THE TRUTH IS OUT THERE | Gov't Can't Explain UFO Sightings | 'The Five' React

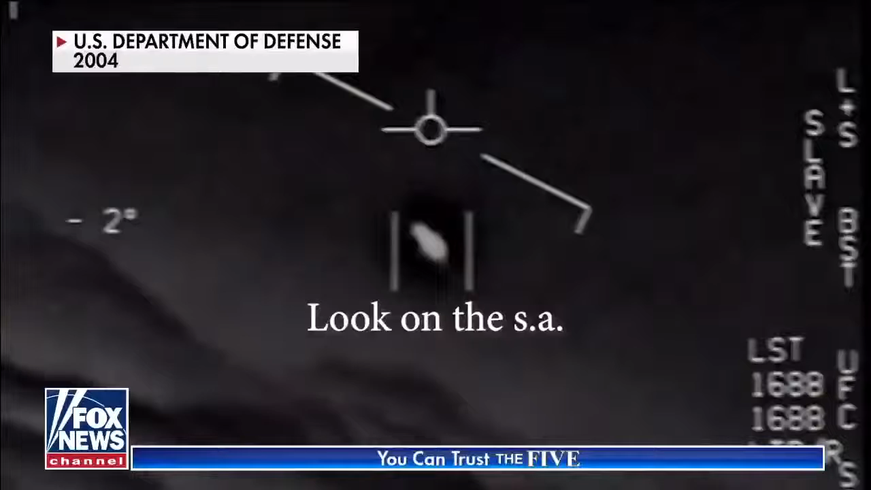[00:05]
Oh my gosh! We're all going against the wind.
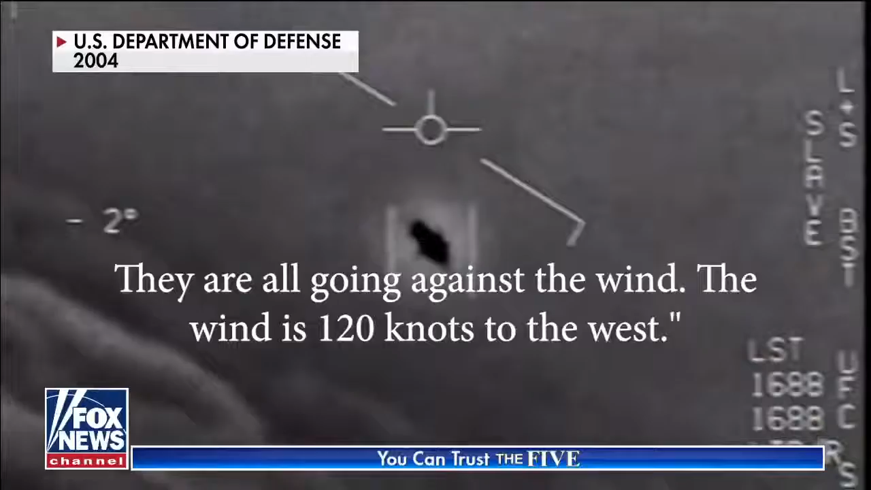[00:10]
The wind's 120 knots from the west. Oh! Got it!